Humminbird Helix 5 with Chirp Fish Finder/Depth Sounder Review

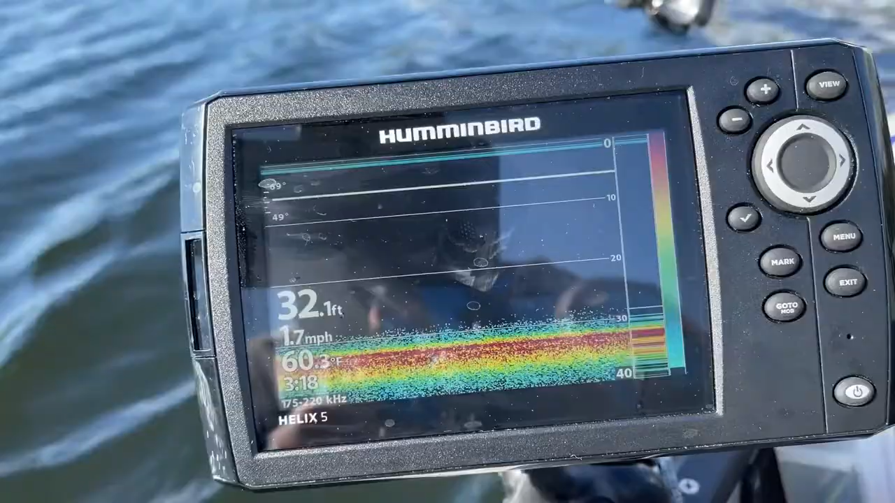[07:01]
On screen: depth 32.1 ft, water 60.3°F, speed 1.7 mph
It shows bottom obstacles down there. Like when you go over a branch. It'll really identify the branch nicely. So I really like this thing. Anyway.